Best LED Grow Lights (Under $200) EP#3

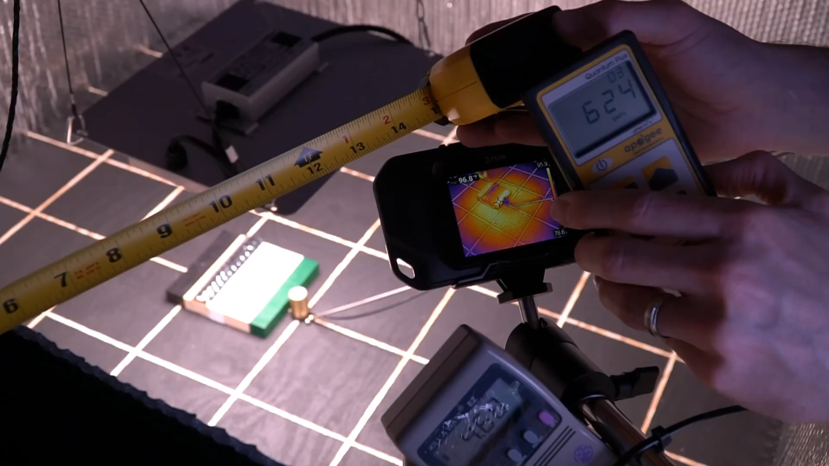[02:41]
Now we used a FLIR and a infrared thermometer in order to gather the temperature readings.